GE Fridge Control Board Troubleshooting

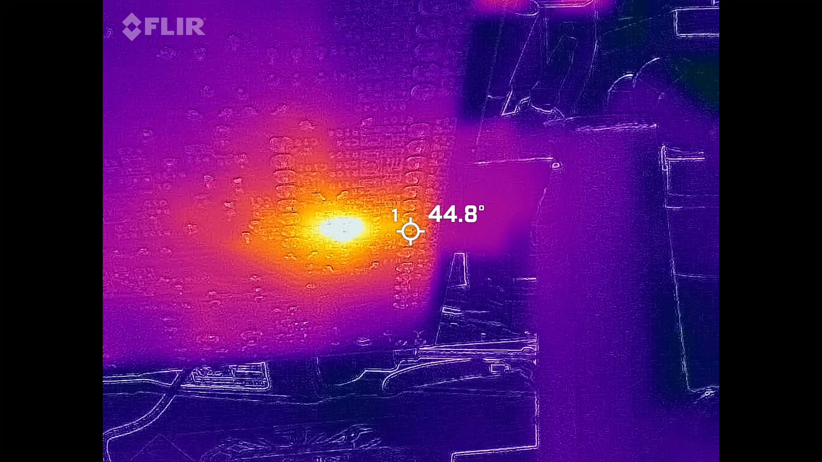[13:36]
But my parallax is actually off that much. It's showing that chip just to the right of that hot spot.
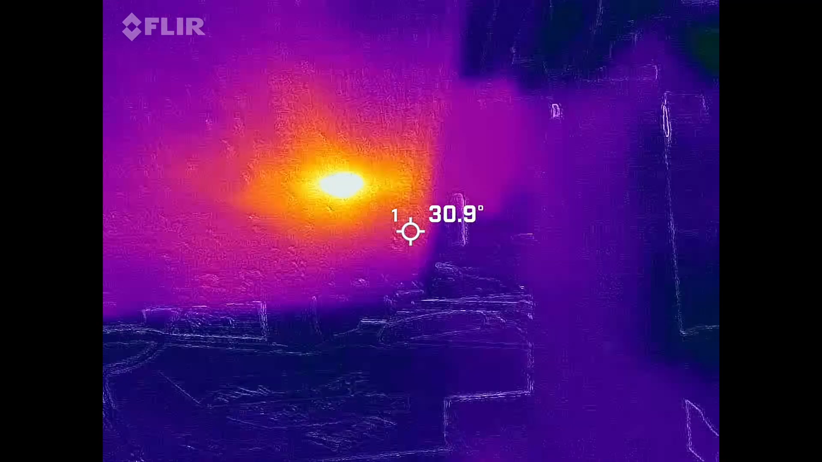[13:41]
So yeah. We at least got some of the motor driver chips getting hot.